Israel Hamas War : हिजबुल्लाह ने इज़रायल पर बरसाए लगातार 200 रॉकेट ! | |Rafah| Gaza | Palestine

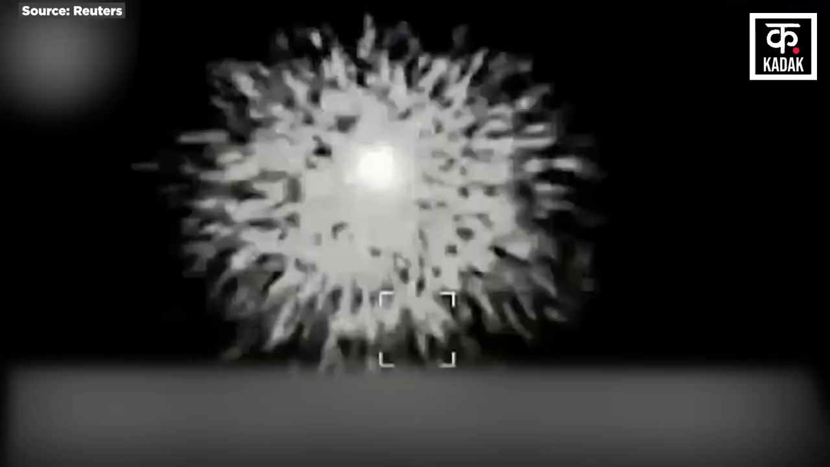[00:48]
दरसल 11 जून 2024 इसराइली सेना ने दक्षुणी लिबनान में हिजबुला के सीनियर कमांडर तालिप अब्दुल्ला
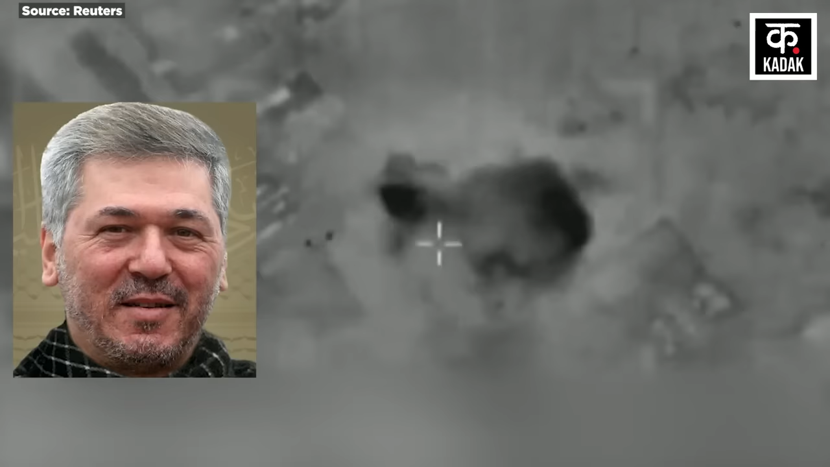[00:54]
को मार गिराय था जिसके बाद से हिजबुला बदले की आग में जल रहा था और यही वज़ा है कि अब वो इसराइल पर भयानक
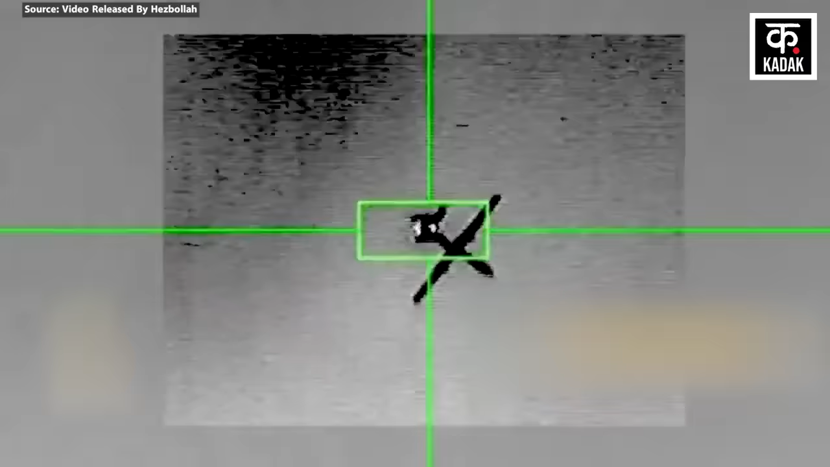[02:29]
जमीन से हवा में वार करने वाली मिसाल दागी थी और इसी ड्रोन
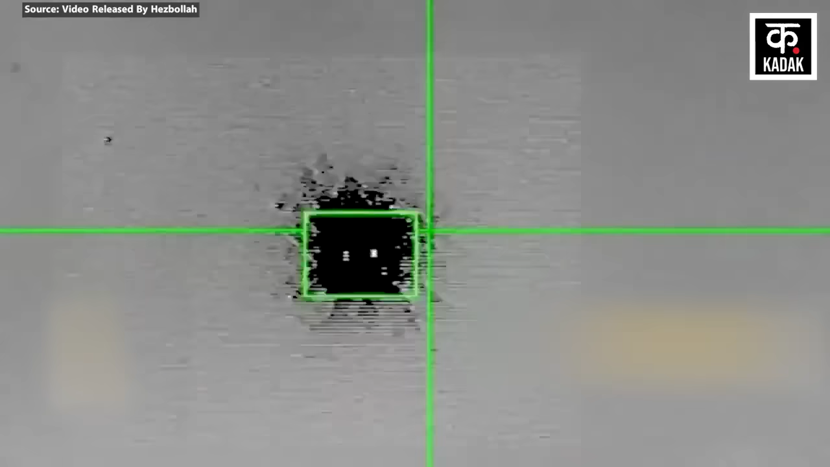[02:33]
हिजबुला ने इसराइल के एक लड़ाकु जट पर भी रॉकेट दागा था जिसकी वज़ा से
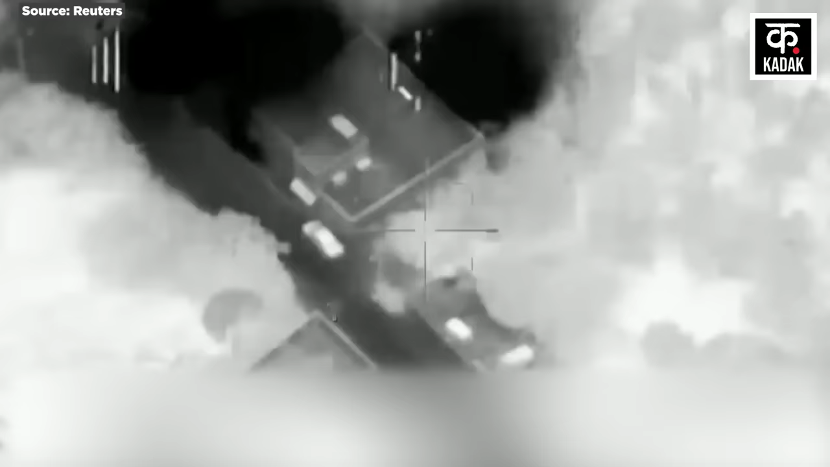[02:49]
लिबनान में एक और हवाई हमला किया था
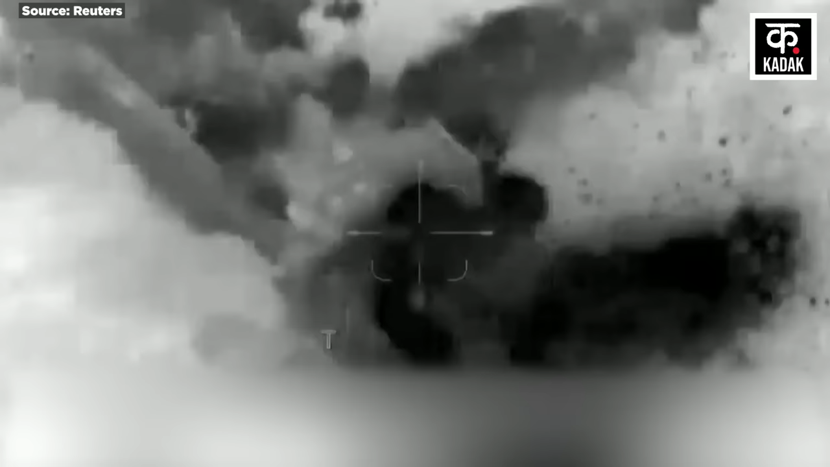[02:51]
IDF ने इस हमले को लेकर का था कि हज़गुल्ला यहां से उस पर हमले की तयारी